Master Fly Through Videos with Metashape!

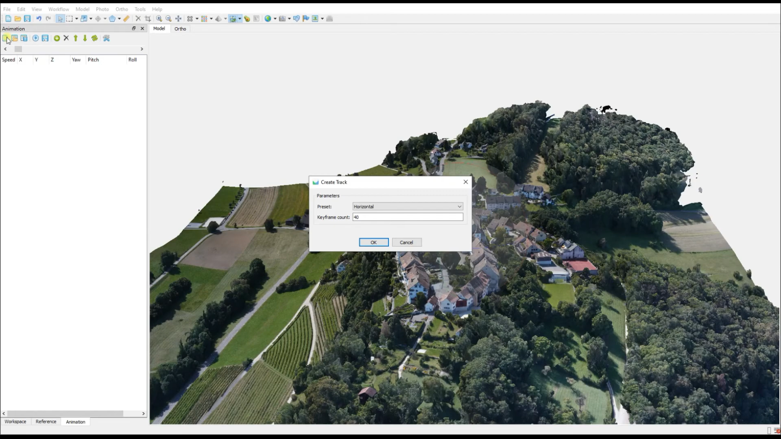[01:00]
define the flight path that we want to view and produce metashape has two different flight paths automatically built in so if you click create the first option is to create a horizontal flight path and if you say ok and zoom out you will actually be able to see
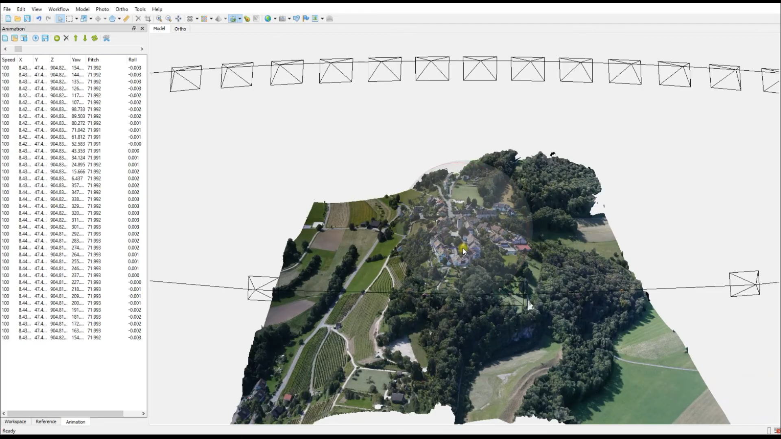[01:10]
the position of all these different cameras now for this horizontal fly-through on the left hand side of the screen you can see the 40 elements or the 40 keyframes that
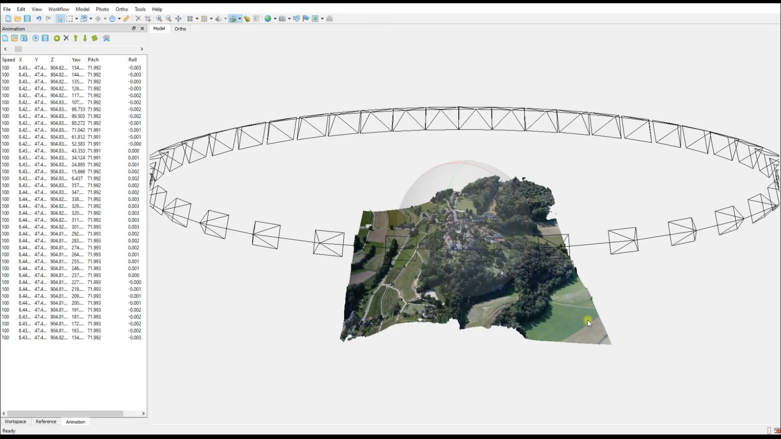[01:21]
it has created if you go to any of these keyframes double click on them you'll be able to see now what the video would be viewing at that point in time so if you don't like any of these viewing positions or you want to edit them ever so slightly you can shift it around and then update that view
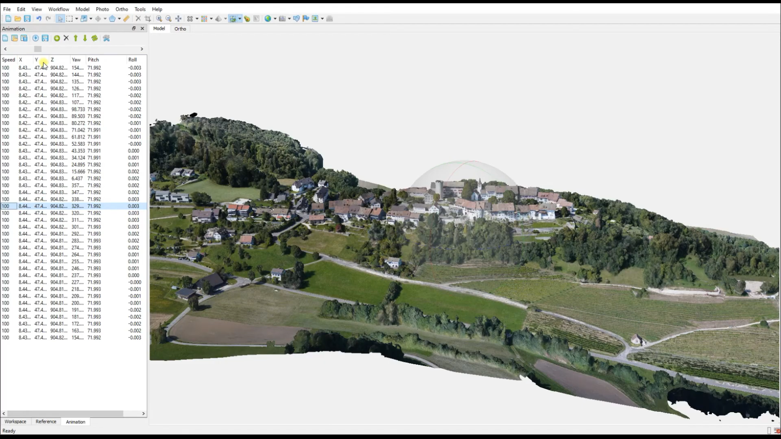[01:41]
but let's leave those alone for the moment and we're going to go back to the first keyframe and we're going to start the video to see what it looks like
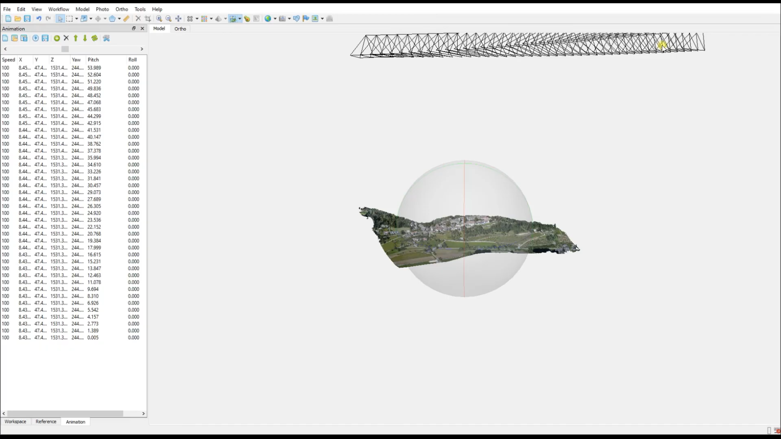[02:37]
at the top just a straight line of camera frames and we can see them all pointing down towards the data so we know this is just going to be a
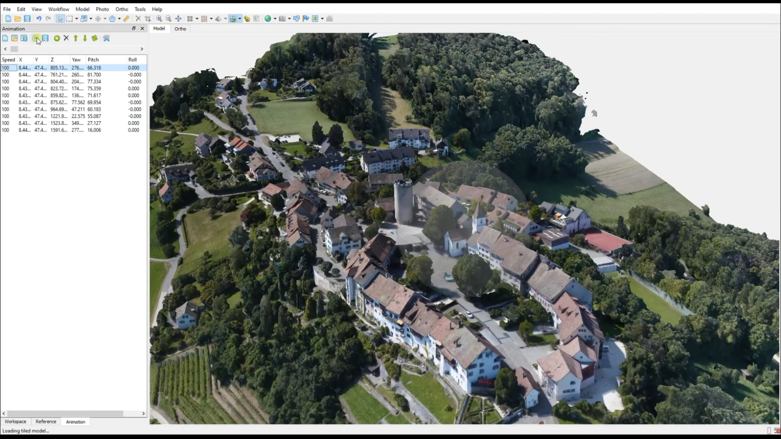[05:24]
it's going to start at the exact same point but look how much smoother it is now
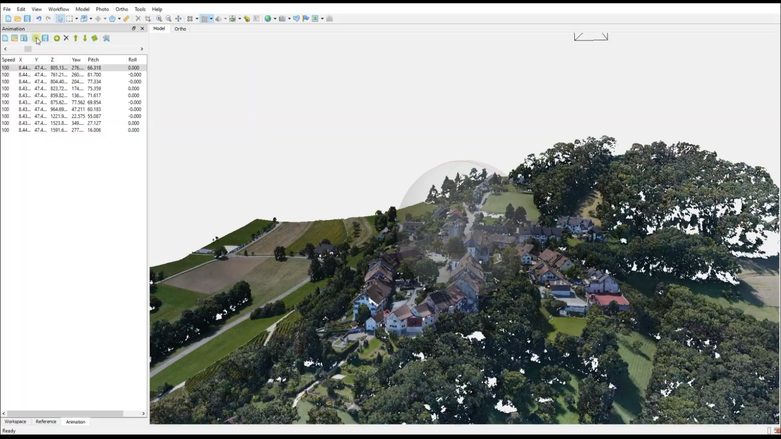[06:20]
and i'm hitting play again for preview and now we see the exact same camera path
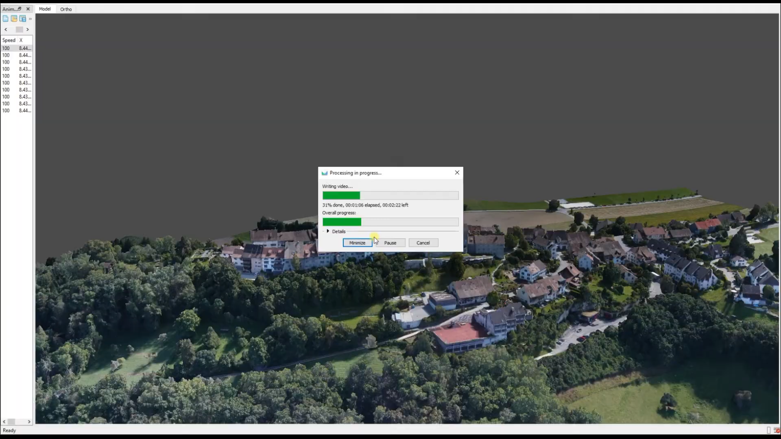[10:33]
this is the result that we have achieved with that flight path
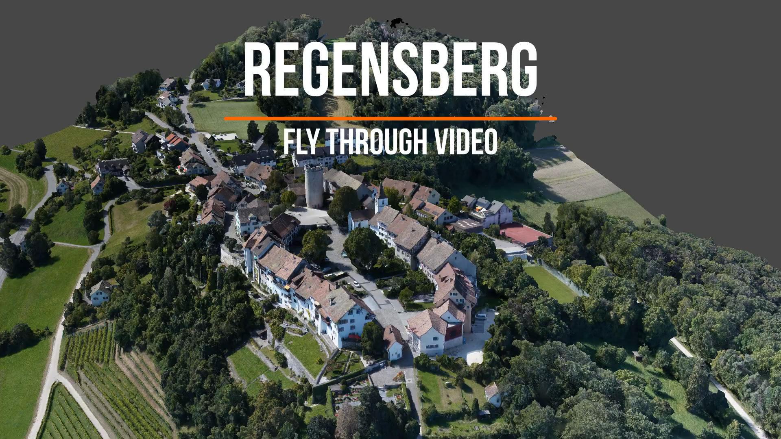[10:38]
so what i've done in this video is a merge of the model and the point cloud viewed
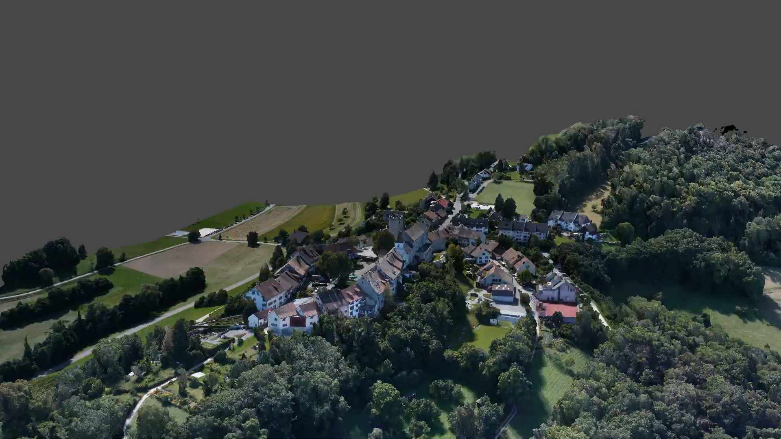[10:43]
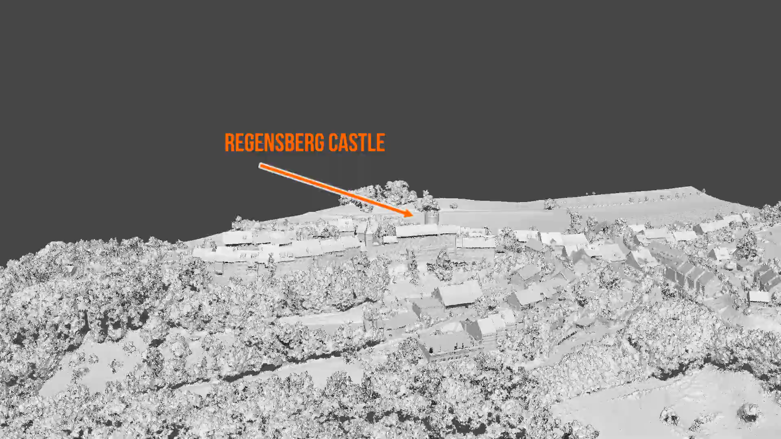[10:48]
with different attributes so classes and point confidence and the point colors themselves and you'll see right at the end i've actually added in those vector layers as well